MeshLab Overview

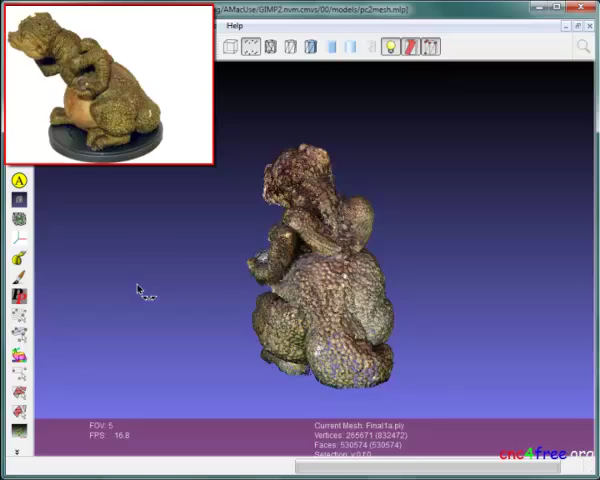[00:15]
MeshLab assists processing of range map and point cloud data to produce optimized mesh surfaces at user-defined resolution.
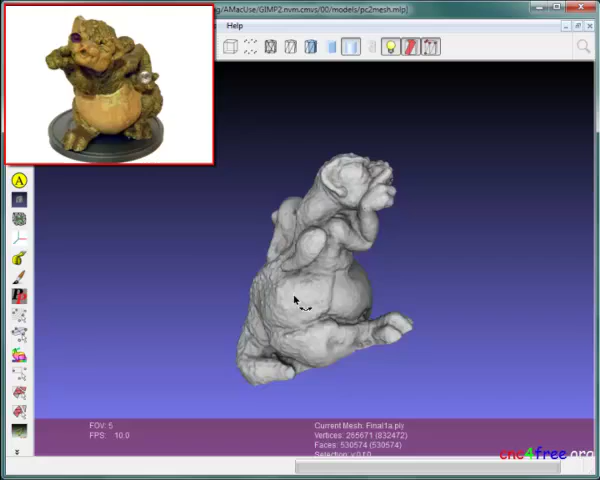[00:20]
The small video clip displays the source object used to generate the example point cloud.
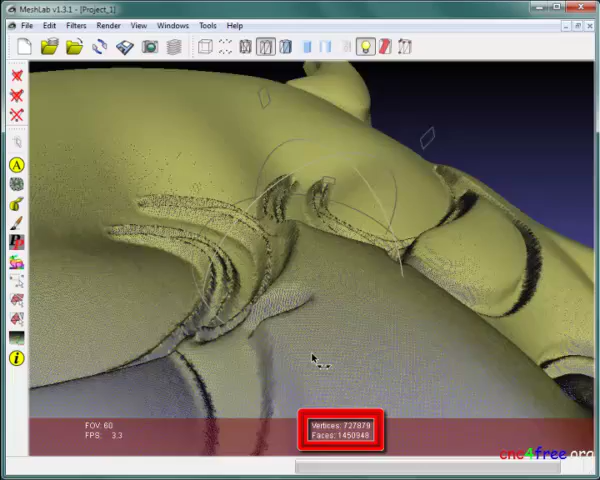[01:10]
This example mesh initially contains more than 1.4 million faces.
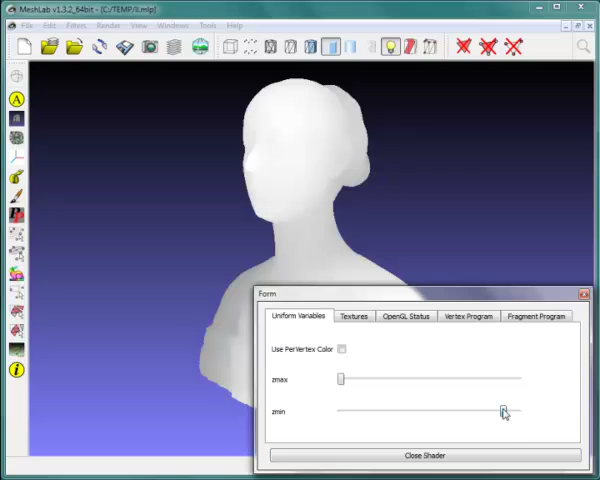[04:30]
Gray levels at mesh extents are adjusted and the second snapshot is captured from the same point of view.
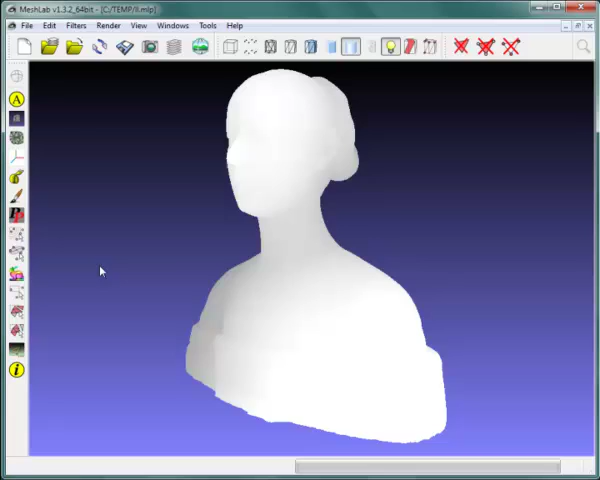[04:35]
A radiant scaling shader is applied and adjusted to enhance representation of surface detail.
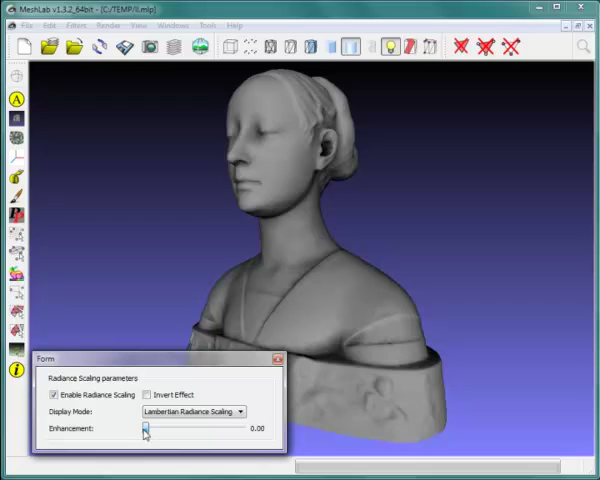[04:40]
A final snapshot is captured. Saved images are composited using an image editor
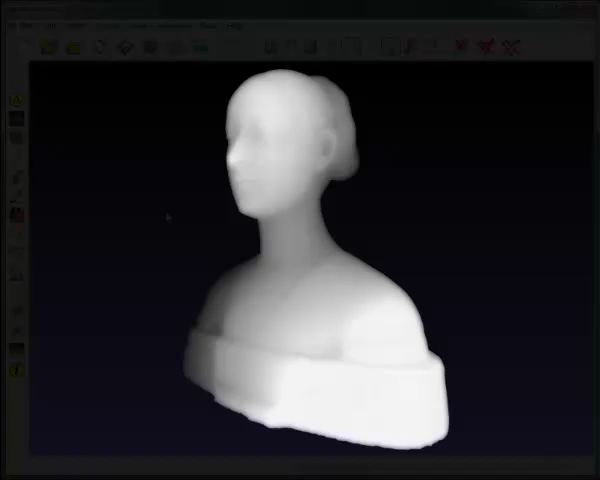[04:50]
reducing the height map to displace a low relief mesh. When the low relief mesh is generated from this image,